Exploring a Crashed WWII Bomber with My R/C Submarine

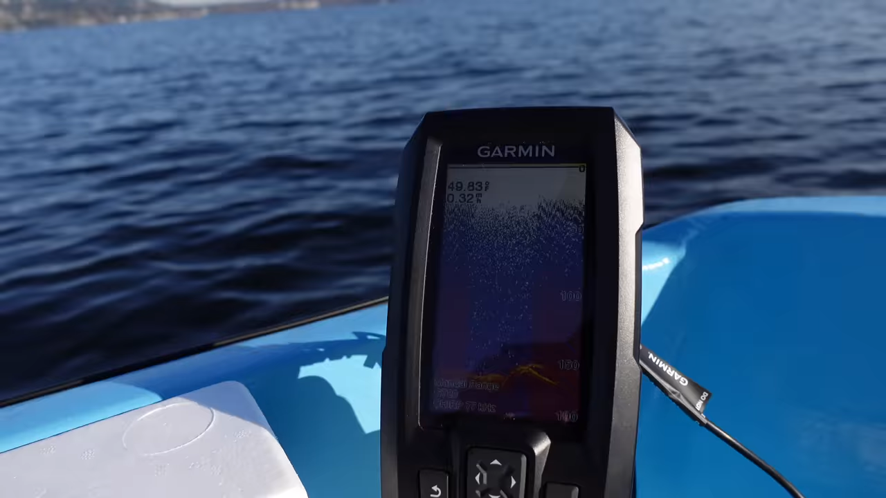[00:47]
That's got to be it. Look at that. Yeah, there's something down there.
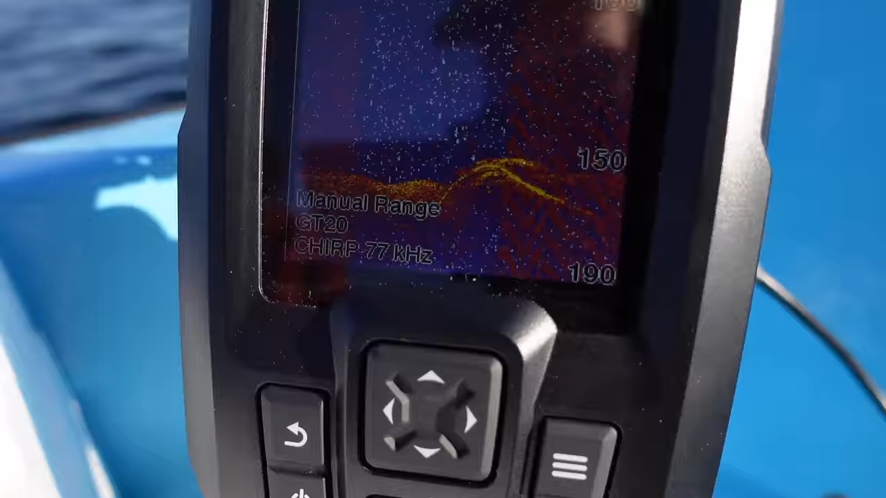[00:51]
That's got to be a bomber.